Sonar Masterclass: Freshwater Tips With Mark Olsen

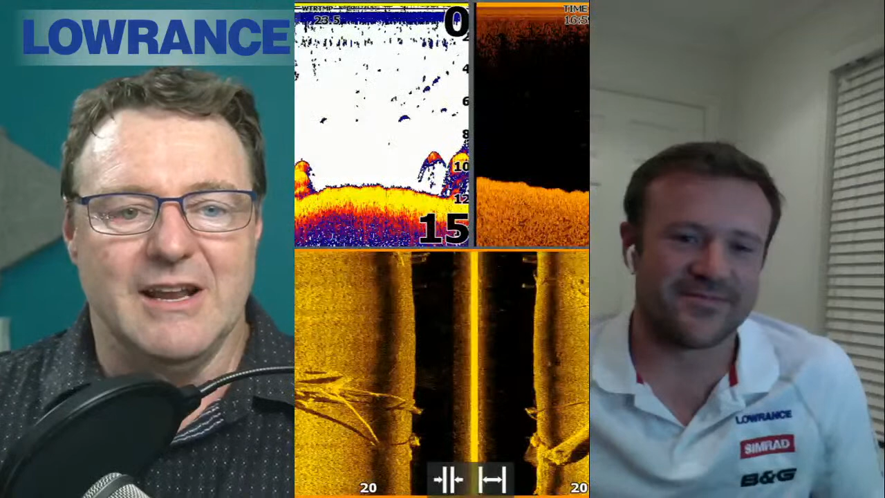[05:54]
the last second and i haven't managed to do that yet so we'll have a play around with the background while you're uh having a chat here mate so i guess uh you know typically what we do in these sessions is we go through a bit of a slideshow and we just talk about what's on the screen so let's start with slide number one mate what are we looking at so this is a slide yeah so look basically i've actually reached out to our um our pro staff team uh for a few slides so i've got some um i've got some great freshwater slides from victoria
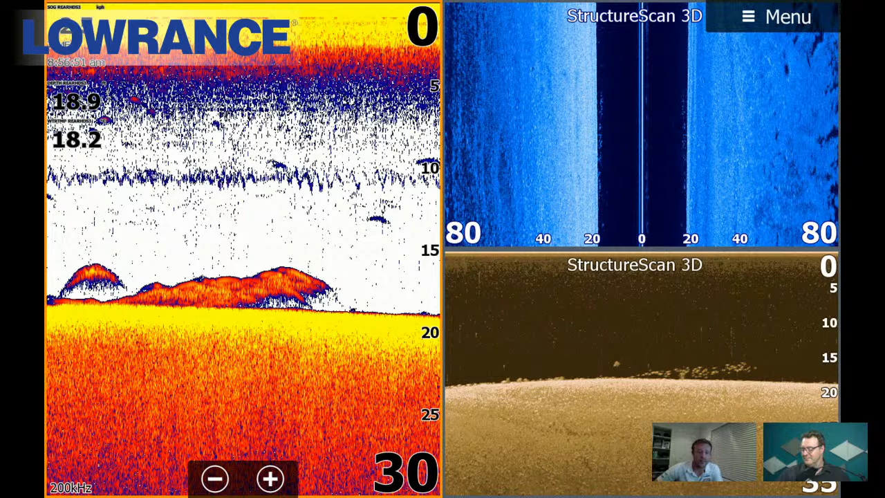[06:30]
from um from one of our pro staffers down there steve galvin so this is one of his actually so this is um this is actually a cod sitting off a patch of bait there so i don't know whether you can see on the um on the left hand side it's actually quite hard to see obviously 2d sonar being a much lower frequency and a wider cone angle um you don't get that kind of definition but you can definitely see on the left hand side of the screen there there's a um there's one big solid arch solid target so that that's your cod and then uh and then that sort of uh i suppose red section to the right of that heading off is actually that's a school of um i'd assume it's probably
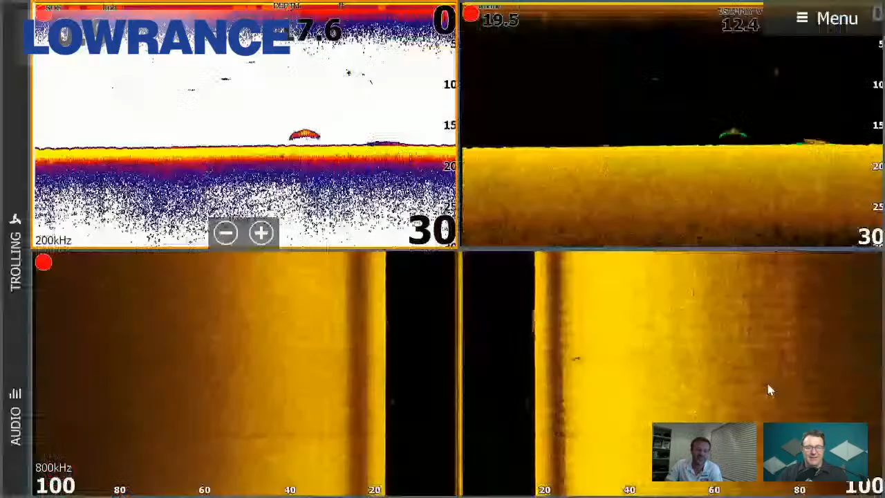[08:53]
side scan then you'd know obviously it's off to the left or off to the right but if you've got them on both sides um it's basically directly below you and a couple of the right so yeah exactly let's move on guys feel free as uh mark's already said to ask questions as we go along questions can be about fishing as well they don't have to just be about sounder and how to use your sonar technology so for sure love talking about fishing guys so fire away this is um this is another one from steve so i thought this was a really cool really cool example of um i suppose a few things that we do so again top left hand side you can see the sonar you've got a really thick arch there on the bottom so that's um that's a single yellow belly i think it was a 59 centimeter yellow belly from from
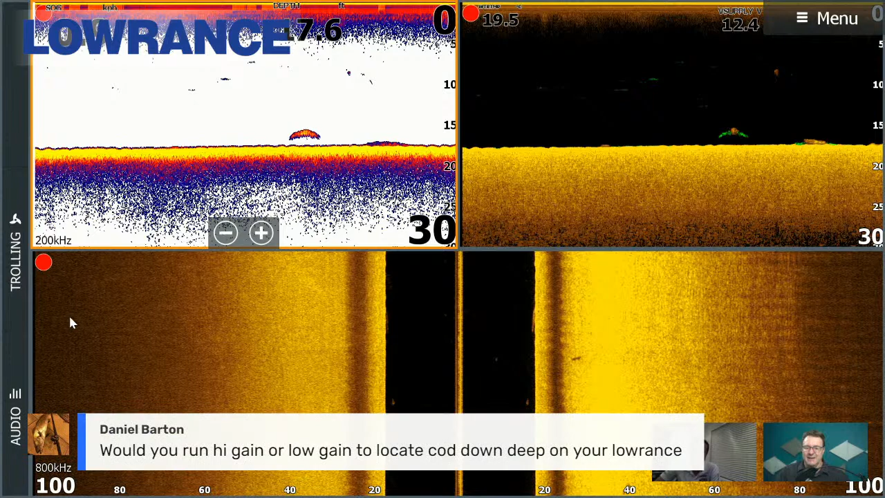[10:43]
mate would you run high gain or low gain to locate cod down deep on your lawrence uh
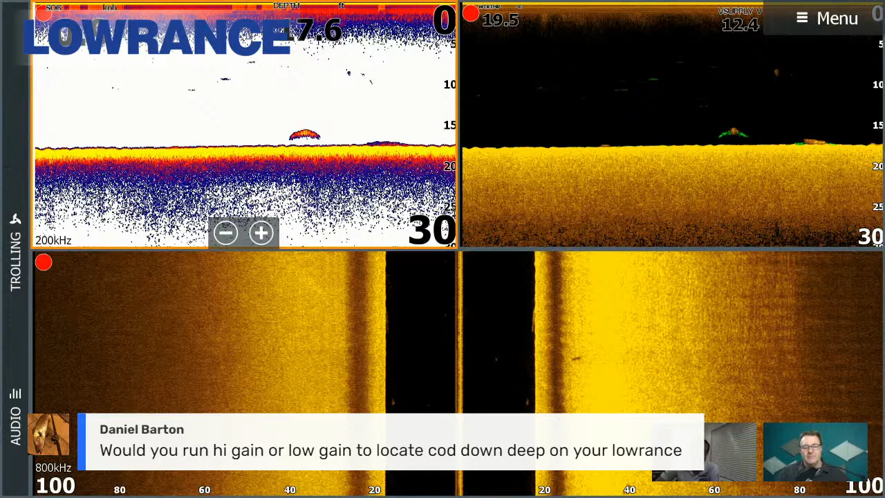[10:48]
so gain is something you probably don't really need to touch too much on these units
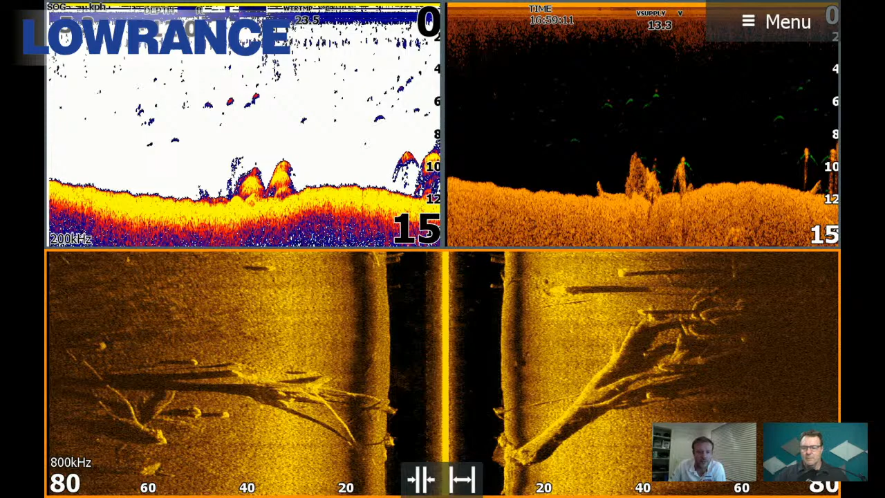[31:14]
that fish target actually on the bottom there is a screenshot further along um that's a really good example of that is some yellow belly as well but this is another um another image that steve galvin from um tech anglers sent through for me so that's really really useful he's a good man isn't he he's a good man he actually just texted me this afternoon saying i'm out of lockdown i'm i'm back doing um you know classes in victoria and new south wales so if anyone wants to learn how to drive their gear um yeah hit him up he's a he's a good guy so um yeah moving away from victoria now this is this is up in queensland actually so i'm guessing this is probably somerset or um or wyvernhome this is a this is a screenshot from lee parkhouse so another one of our um another one of our pro
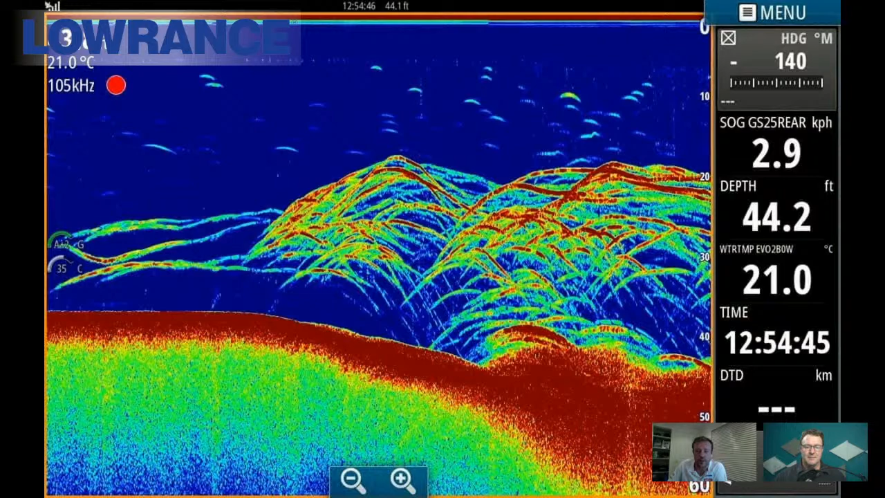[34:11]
On screen: water 21.0°C
um um yeah it's not it's not super hard there's there's definitely you know tutorials online about how to actually download the units themselves um i suppose probably
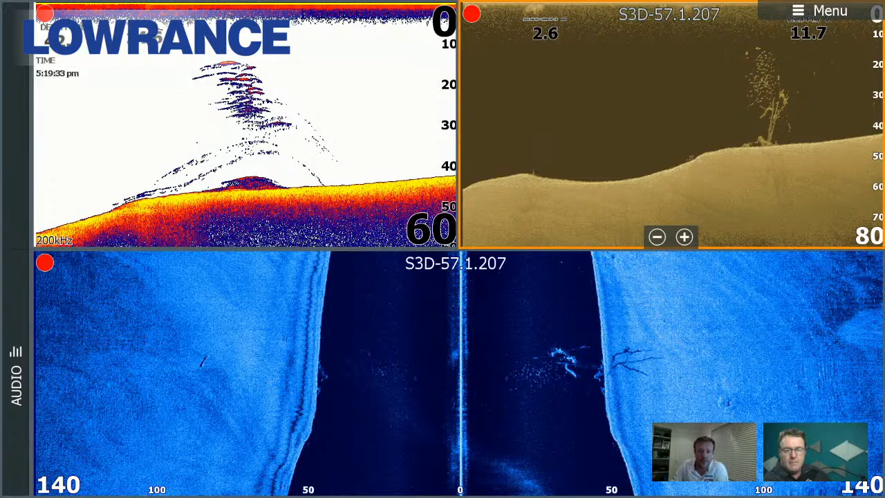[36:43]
so yeah that's i just thought that was a really cool um really cool screenshot of um i suppose the difference between the sonar and the and the down scan and just just seeing the level of detail on the on the down scan there too all right let's move on to another one all right so this is a this is a school of yellowbelly so it's actually quite a big school they look like they're spread out pretty well as well so um again looking at the um he's running fish reveal here too so on the top left hand side of the screen you can see the 2d sonar you can see some really big big targets there um i suppose at the top of the school and there's possibly some smaller ones down further i mean they could actually be bait or something like that too or smaller fish
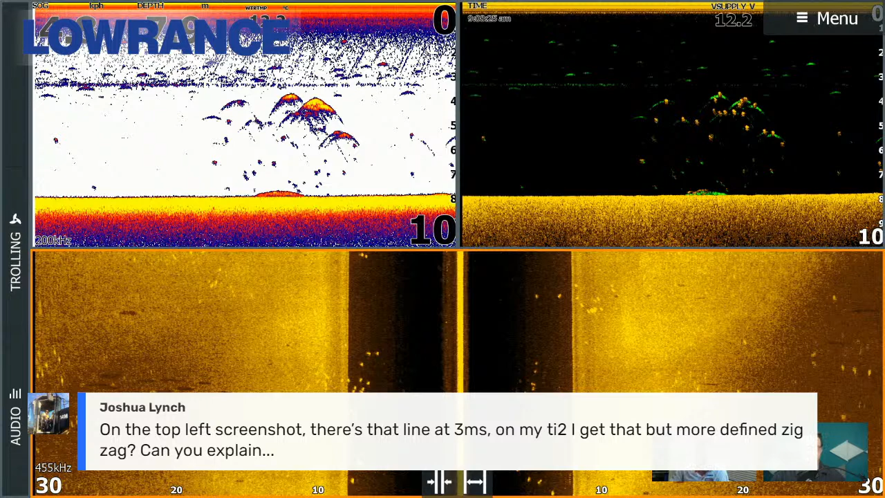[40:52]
zigzag can you explain what this is please so i mean there's a couple of things it could be um i'm not sure where you are joshua but i mean it could be something like a thermocline um it could be a sediment level uh sediment layer in the water as well um sometimes you might catch an echo um where you might get a bit of a false return sometimes here
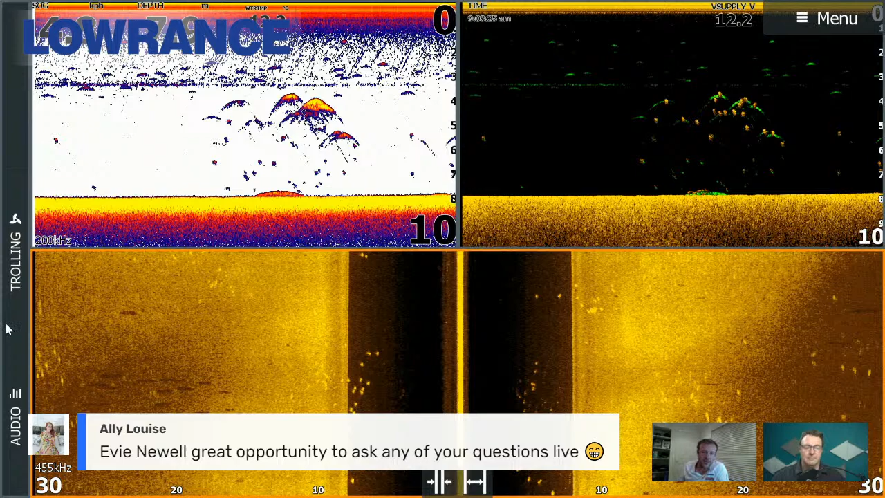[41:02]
or there um but it's a little bit hard to tell exactly what it is so like that one there being in fresh water i'd say it's probably more than likely a thermocline um you can also get
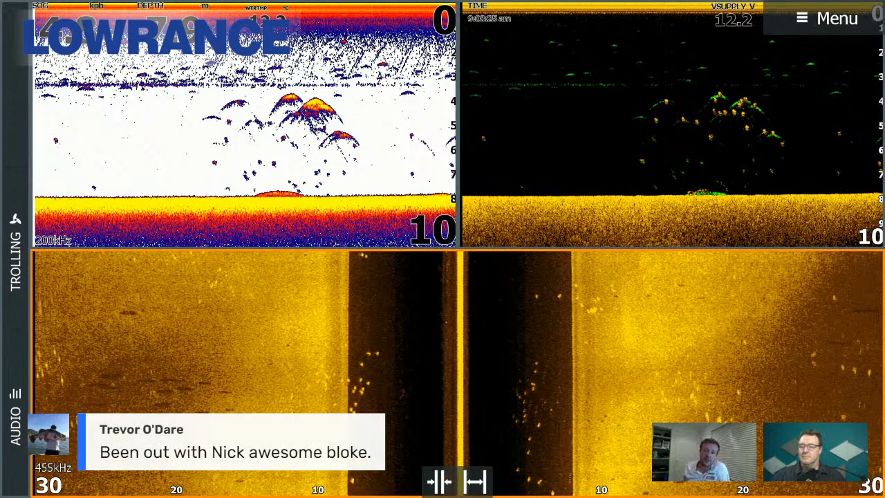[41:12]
funny little artifacts from things like outboard motors and things like that um you know you might be catching an echo off the side of your leg or or something like that and it can actually cause like a false return in the bottom um so yeah it's a little bit hard i suppose every boat's different every install is different um so yeah being able to tell you exactly what it is um without actually seeing your boat and that sort of thing made it's a little bit tricky um but yeah i'd say look if you're fishing fresh water and that sort of thing i'd say it's more than likely a thermocline yeah typically